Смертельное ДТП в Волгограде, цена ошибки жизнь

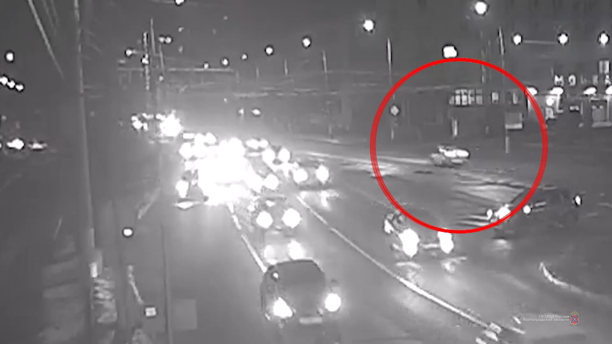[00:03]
которое произошло вечером во вторник 8 декабря в центральном районе Волгограда, попало на видеокамер наблюдения.